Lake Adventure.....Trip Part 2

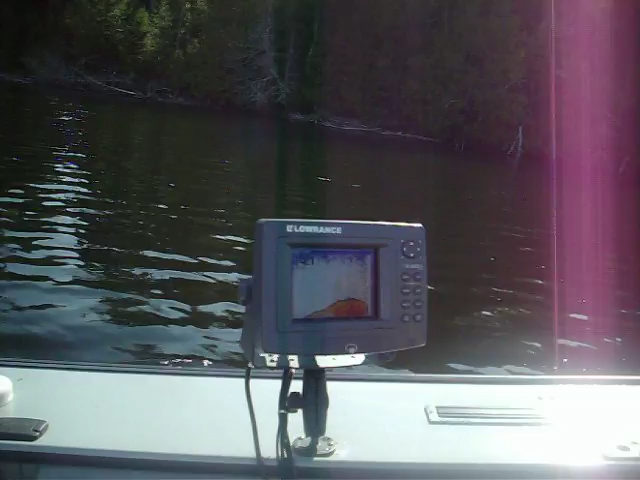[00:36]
13 feet you can see the lorans right there 14 feet